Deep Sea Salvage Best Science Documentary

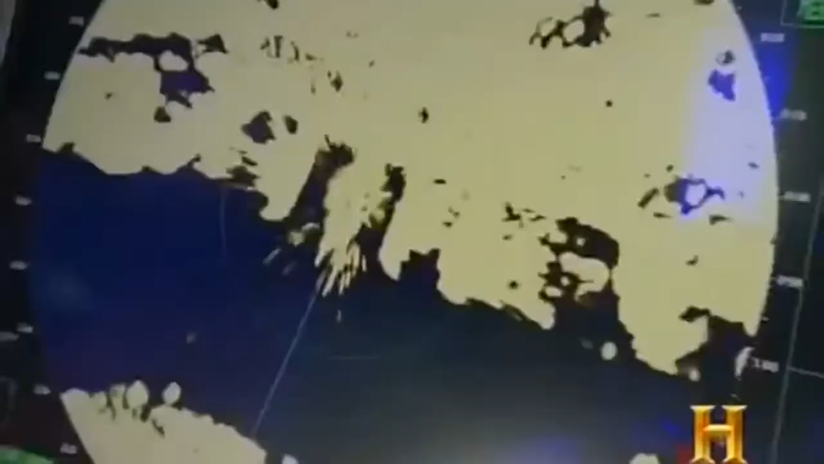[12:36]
Here on the Grapple, I'm standing in front of the three-centimeter radar that
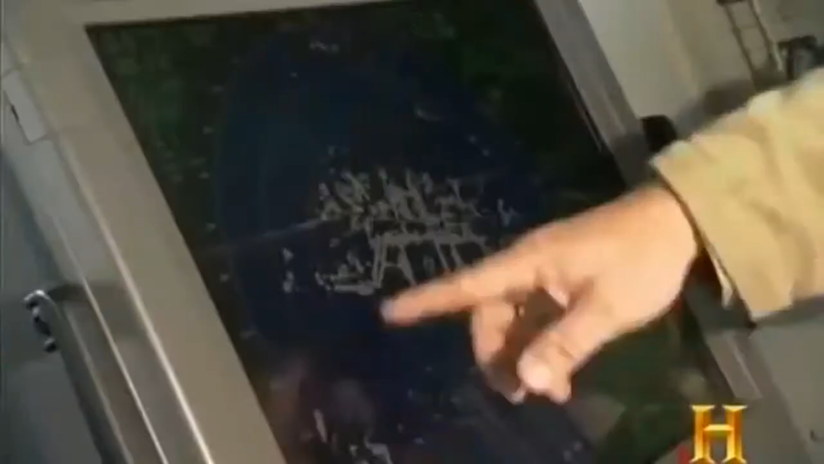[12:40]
we use to track all the vessels in our immediate vicinity within 48 miles.
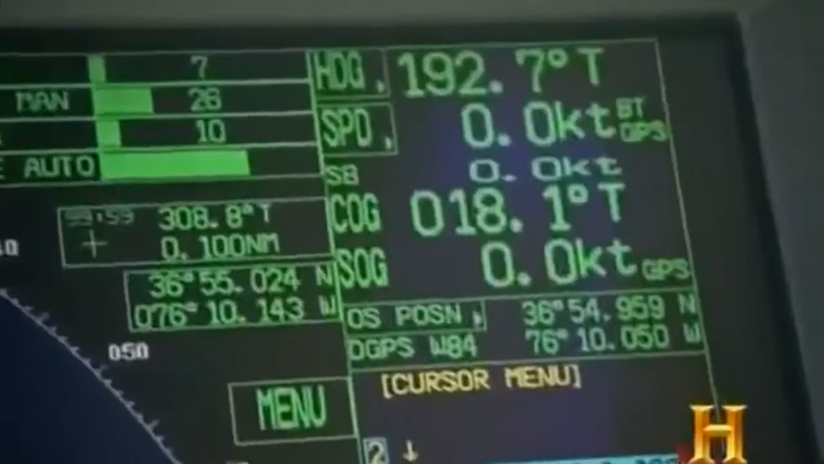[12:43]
And we also use it for extra
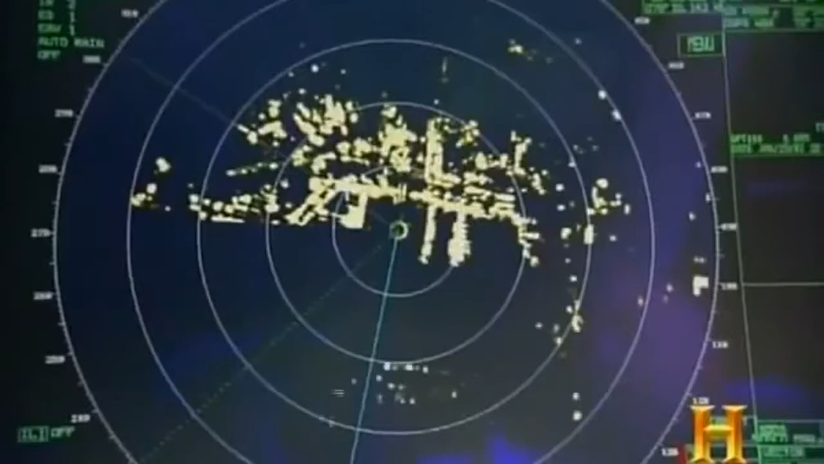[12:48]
help on tracking our course in conjunction with our ECTUS,